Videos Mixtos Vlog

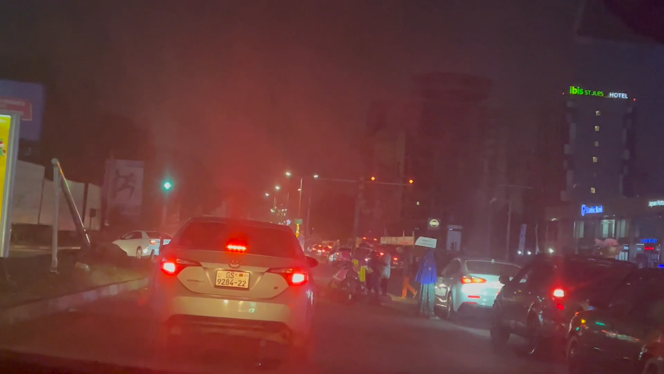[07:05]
Pasamos por la otra parte que estaba bien adornada y cuando voy el teléfono, ahí se me fueron todas. Miren allá, allá.
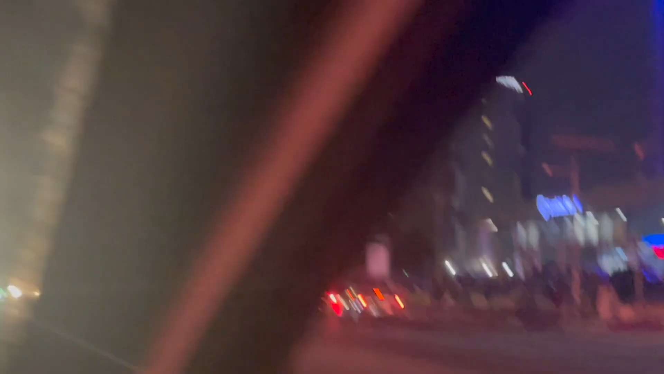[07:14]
Ay, ya está bien. Ok, vamos a volver para atrás.
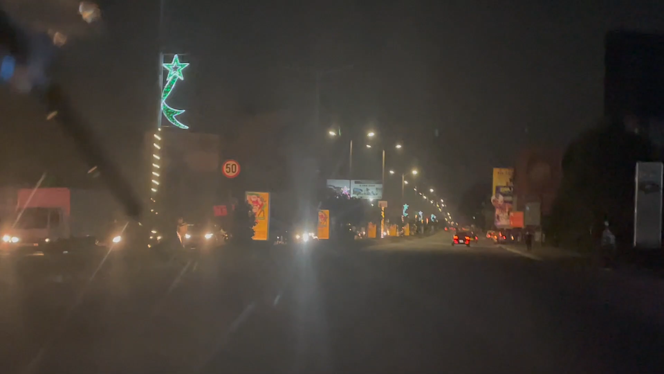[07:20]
Mi esposo volvió para atrás para grabar. Ok, mira, toda la calle está alumbrada.
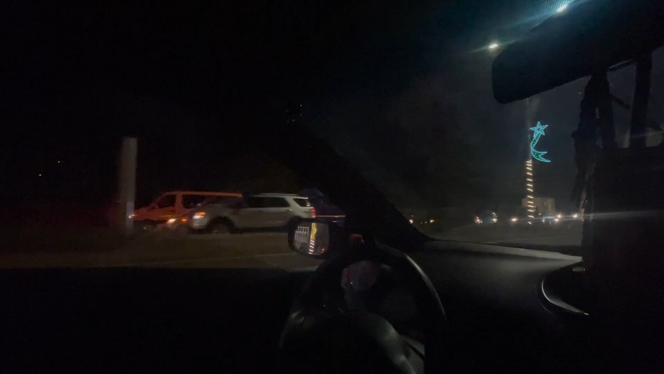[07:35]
Miren, ahí tienen los postes con las luces. Me hubiese gustado que se viera mejor, pero como es de noche. Pero la gente me preguntó, ¿adornan para Navidad? Mira, adornaron para Navidad. Mañana es Navidad, hoy estamos a 24 de diciembre 2022.